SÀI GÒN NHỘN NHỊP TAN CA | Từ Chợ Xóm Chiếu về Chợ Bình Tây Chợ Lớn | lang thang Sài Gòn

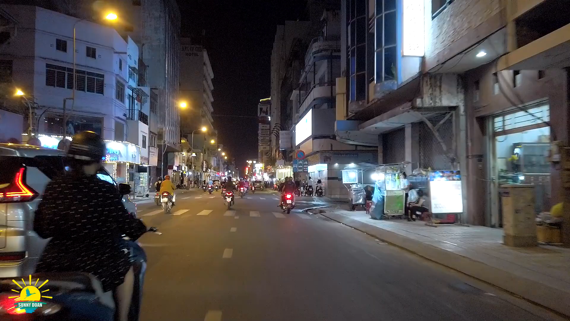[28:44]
Đó là những con hẻm Những dạy phố Má bên phải Bên trái Anh chị Mọi người sống Hòa Thận Có cái phố gì Quên ta Quên một cái dĩ À